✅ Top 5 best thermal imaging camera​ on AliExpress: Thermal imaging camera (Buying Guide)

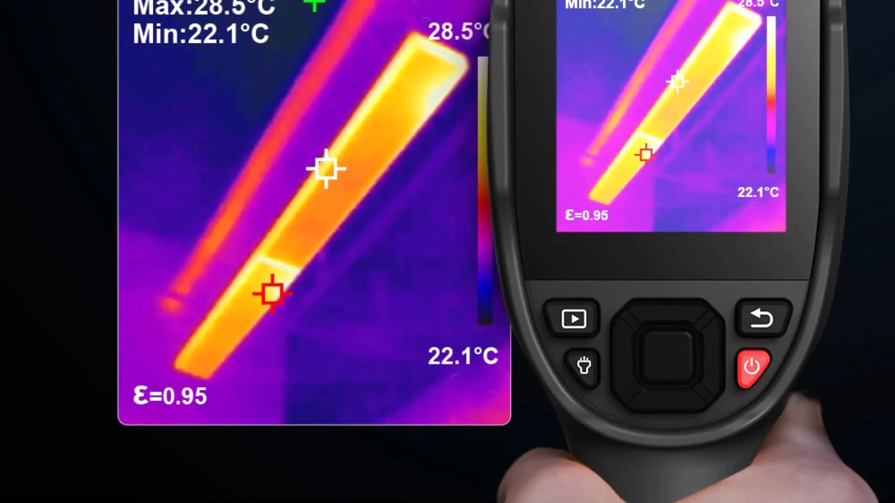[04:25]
On screen: min 22.1°C
Despite its high specifications, the Mile-C Thermal Camera maintains a lightweight, ergonomic profile, making it ideal for field technicians,
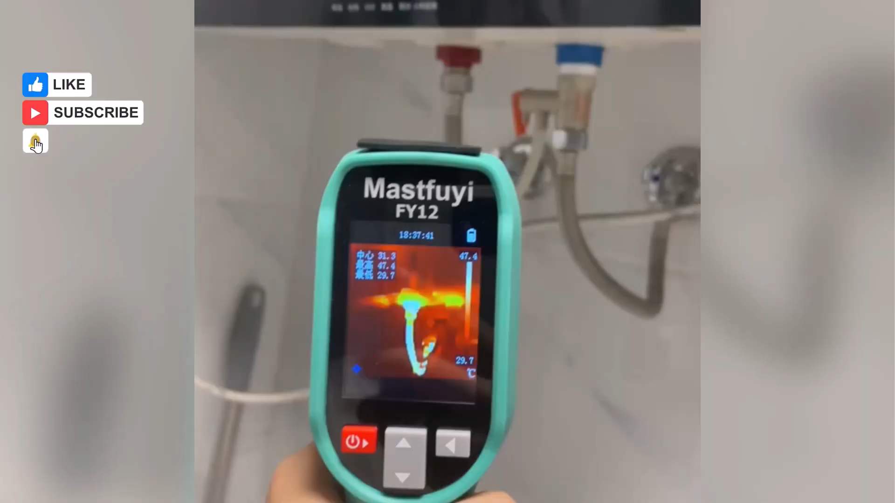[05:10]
What sets this thermal imager apart is its waterproof and shock-resistant build,
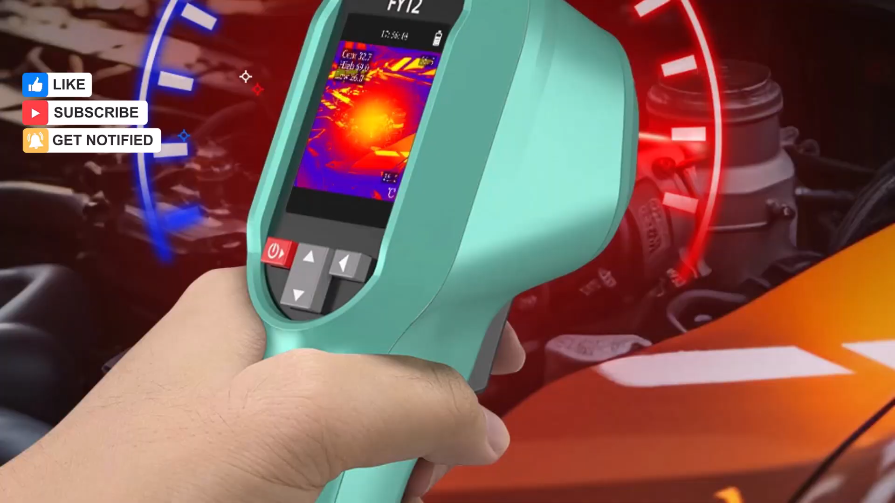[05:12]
making it suitable for harsh, wet, or outdoor working conditions. It's an ideal choice for technicians who require a durable,
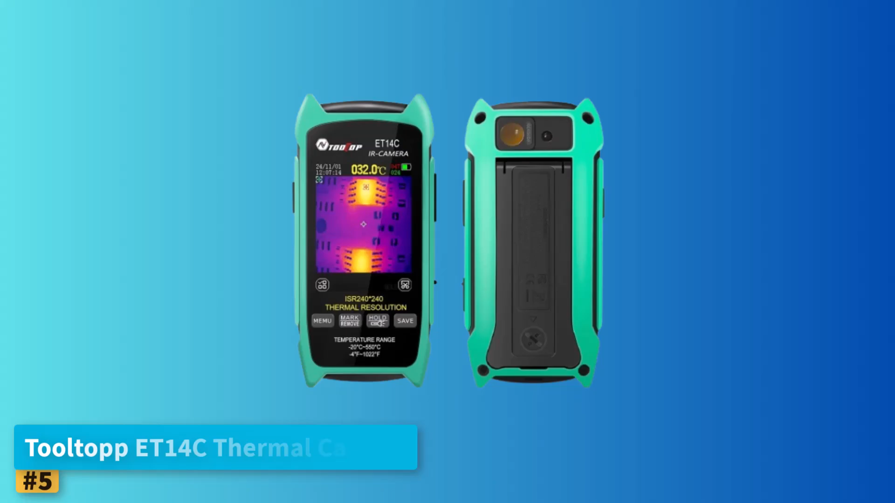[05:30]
On screen: spot 32.0°C
Tooltop ET14C Thermal Camera The Tooltop ET14C Thermal Camera is a feature-packed,
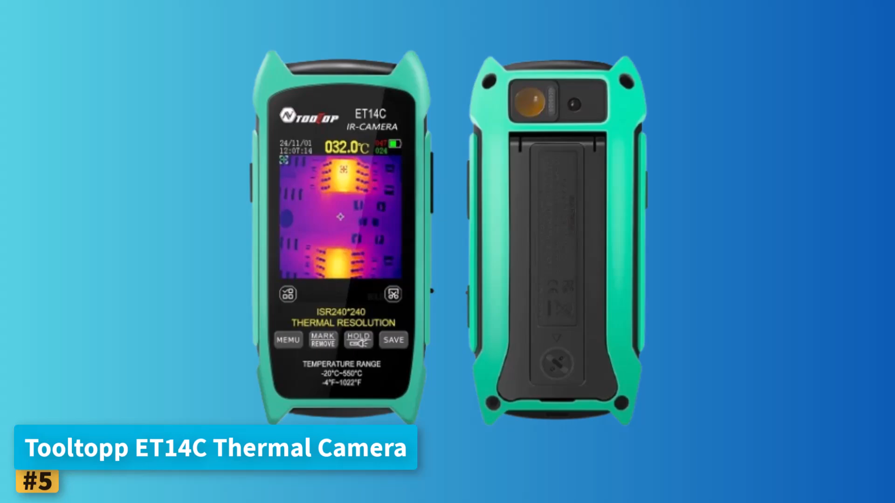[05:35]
On screen: spot 32.0°C
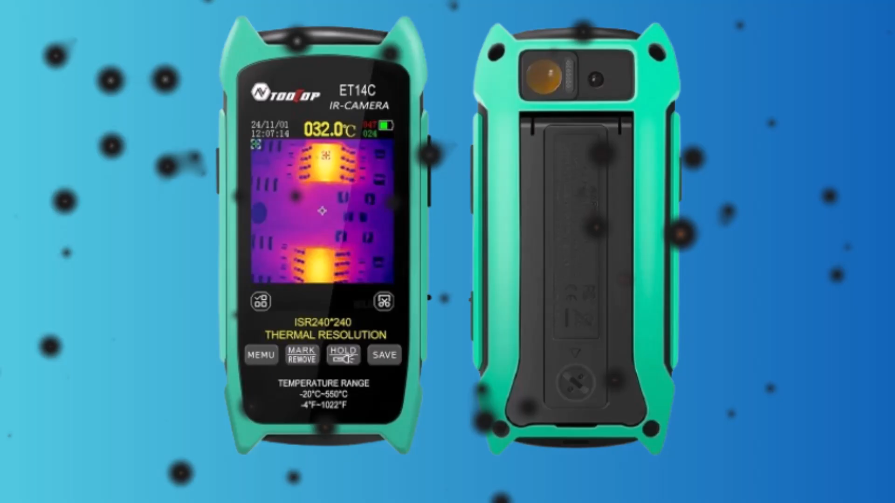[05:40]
handheld imaging device designed to deliver accurate thermal
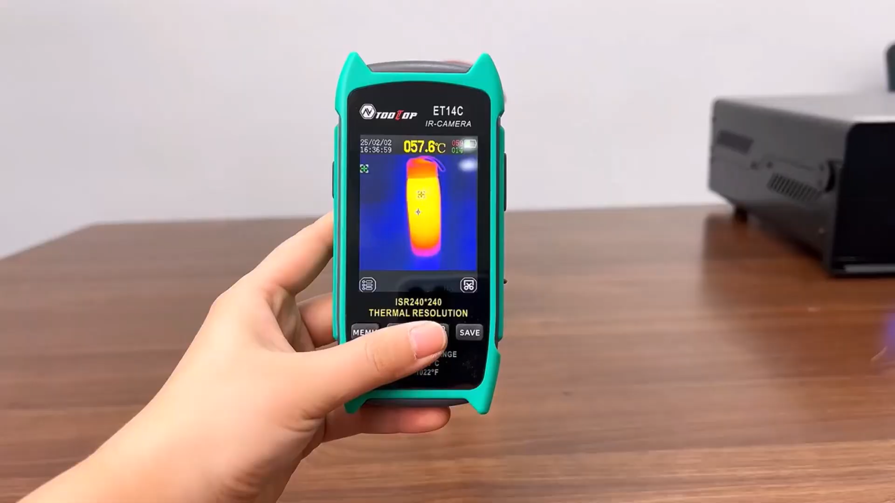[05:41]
On screen: spot 57.6°C
analysis in both industrial and residential settings.
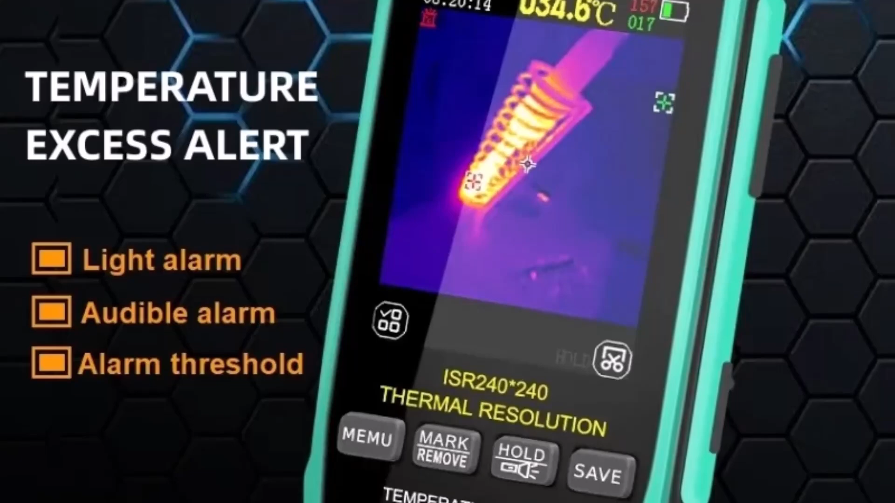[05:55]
highly detailed thermal visuals ideal for circuit board inspection, power maintenance, and appliance diagnostics.
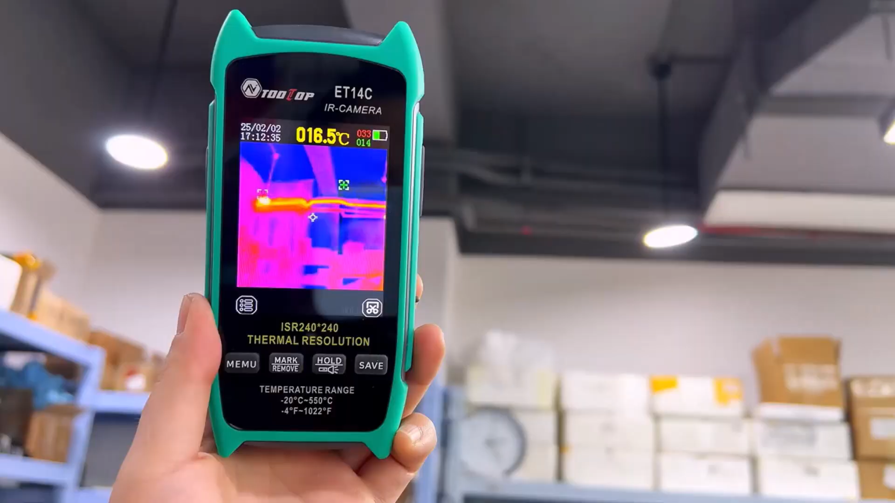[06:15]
An optional macro lens allows close-up thermal imaging of intricate components.